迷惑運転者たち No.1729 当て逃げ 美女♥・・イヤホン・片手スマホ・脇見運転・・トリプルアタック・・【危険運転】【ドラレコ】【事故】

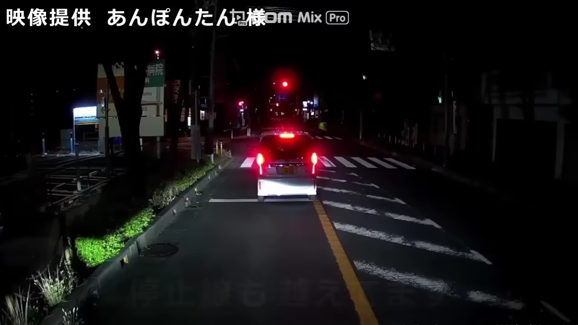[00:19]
あ、スマホいじってんじゃんよ。こりゃ車線も見えねえやな。トラックからはもろ見えなんだよ。おい。まだだよ、ま